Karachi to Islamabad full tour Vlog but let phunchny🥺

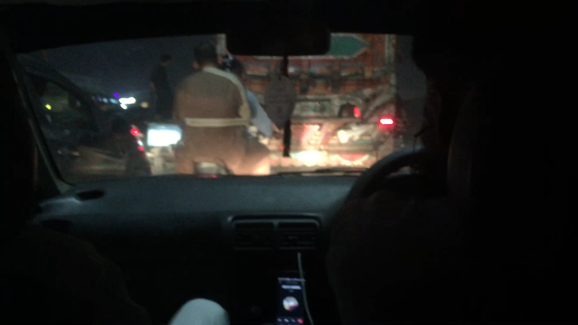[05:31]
सुराबगंज पे फुल ट्रैफिक जाम है, इधर भी गाड़ी चला रहा हूँ,